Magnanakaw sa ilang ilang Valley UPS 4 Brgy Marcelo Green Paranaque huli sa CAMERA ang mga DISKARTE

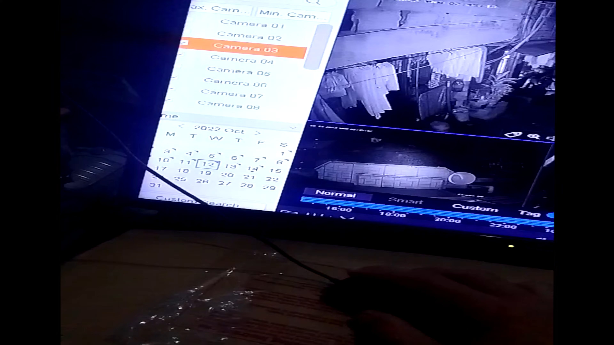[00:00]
Oh, ang tagal, hindi, bukas. May bukas yung gito. Ayun, bumalik ulit to. Sa mga kwarto nila, sarado yun eh. Oo, oh, ayun, ang tagal kilati lo. Siguro pa ikuti ko to, mabot pa sa taas to. Ayan siya, piplay ko ulit.
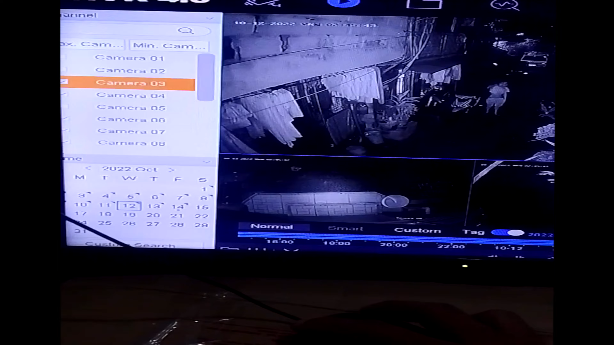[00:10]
Ngayon lang lumabas, yung tagal eh, no? Sabi niya, putik. Kita mo ka? Hindi. Sabi niya, siguro puta, wala akong makuha ah. Ayan, no? Wala akong makuha dito ah. Ayan, no? Ayan, ano yung motor. Yung motor ni Carlo.
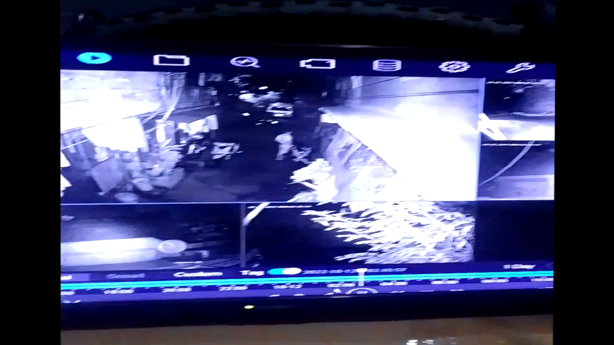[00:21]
Ayan, yung hawak-hawak ko. Motor ni Carlo, sana tagal kita. Sinisilip si Pupong. Baka bukas yung pinto nila, Pupong. Lagi pa nagbubukas yan. Hindi na makapunta rito kasi dito yung aso natin, no? Si Whitey, oh. Andiyan si Whitey, oh. Ayan, hindi na siya makapunta rito ngayon, ayan, oh. Oh. Agad dito lang siya. Agad, hindi, kanina. Pangalawang balik niya na to. Hindi na to babalik ayan, siguro. Ayan, kaya Ate Marlin, no? Nakita niyo yung aso dito. Ayan, hindi siya kaya Ate Marlin, no? Ayan, yung aso, nakita niya nandito. Andiyan na, oh, kakabalik lang. Hindi, andiyan dyan sa labas na. Kakabalik lang, galing sa galaan.
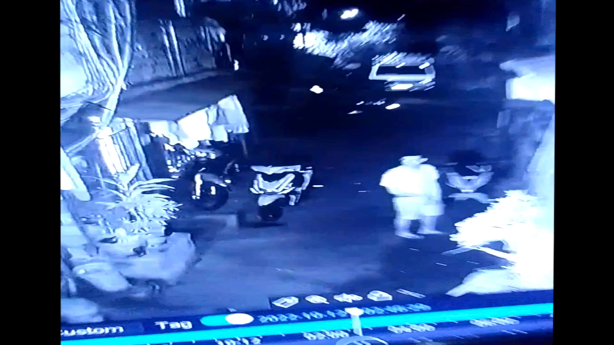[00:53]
Ayan, nasilip-silip siya sumayan, oh. Ayan, oh. Hindi lang kasi malabo, walang ilaw eh. Kaya black and white eh. Pero kung maliwano to, kung may ilaw sila, maliwanag to, kitang-kita mukha na ito. Ay, no, nagulo. Maka infrared to, kahit madilim, kita siya eh, oh. Pa, diba? Kasi walang ilaw dito, diba? Pero kitang-kita yung kilos niya, ayan, oh. Mapapaliwanag yan, yung kanyang, ano, mapapaliwanag yan eh. Ayan, oh. Black and white kasi. Pero kung mali, may ilaw kaila David, kaila kaya Jury, kitang-kita yun, hindi mo na tumuhal si Whitey, oh. Pumasok ulit, oh. Sa atin na yan? Hindi. Kaya Ate Marlin, ayan, oh, yun, oh.
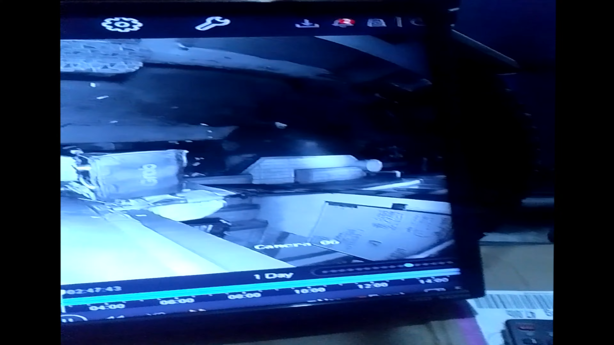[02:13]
Kaya ano? Wala pa siya makukuha. Wala pa, o. Ano na, anong oras na to? 2:47 na, alos mag-isang oras pa siya pa ikot-ikot dito. Pangalawang balik niya na to. Pangalawang balik niya na to pa. Ayun, o. Una, pumasok siya kila Andro. Pumasok siya kala Andro ngayon pa, ayan o. Huwag mo pa palaki sana yan. Ayun, ayun, ayun. Ayan siya, ayan o. Hindi naman palaki. Hindi na.
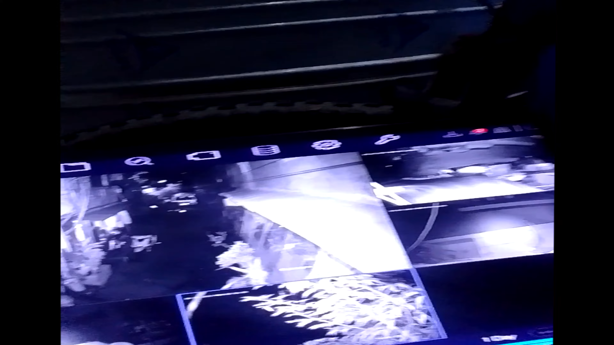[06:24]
Ayun o. Ayun, bumalik. Ay, yung sa kabila siya. Yung sa kabila. Ayun o, pinipersa niya no? Ayun o. Hindi narinig yan. Parang pinapalo niya na eh. Oo. Oh. Oh? Ano, umikot na naman. Umikot siya, kabila. Siya lang mag-isa nung tiba. Oh, may dumaan. Ay, dumaan si Kuya ano, narinig siya. Si Kuya ano, dumaan. Tinakbo. Ano? Ah, hindi niya tinakbo. Ibit tumakbo, parang tumakbo siya ano. Hindi, dumating lang siya.
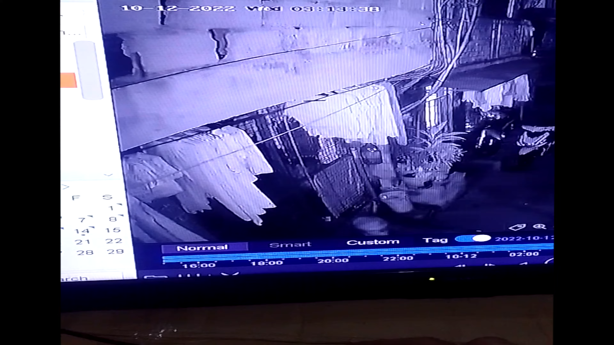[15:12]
Ayun siya, oh. Malis nga siya, oh. Tagal talaga niya itinira ito, itinira ba? Isang kurs yata siya kakabaklas ng ano eh. Pintuan? Hmm. Lumahan na naman ah. Hindi, yun yung kanina. Binabili ako kasi kanina eh. Bumilid nga lang siya, kinakilala siya nun. Oh, sino to? Sino yun?
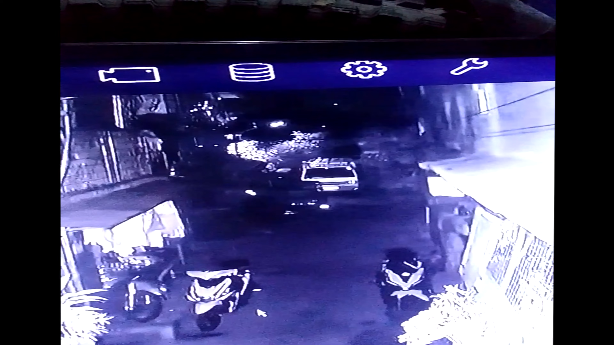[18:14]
Ayun, nag-ano, nag-ano. Ando na, inop niya na. Kasi nakuha niya na yung ano, ilaw. May flashlight oh. Flashlight siya. May flashlight siya oh. Ayun oh. Sa ito ah. Siguro hinahanap niya pa yun sa loob na to. Tagal niya rin sa loob ah. Pag nasa loob, may dumaan, hindi na siya mahalata oh. Ay, kinabahan niya siya dyan, huminto eh oh. Bumaba siguro, kaya huminto yung motor. Motor ah, huminto ah, sino kaya to?
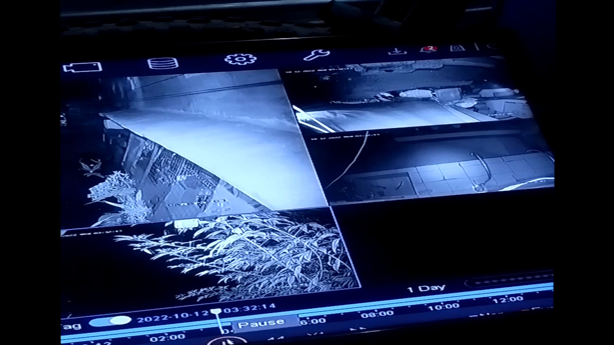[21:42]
Ay, Barsaga. Hindi, hindi kita. Hindi siya dumaan doon. Hindi na, hindi siya nakadaan doon. Ay, no. Ay, oh, hindi, oh. Ba't nga matanggal yun ba to?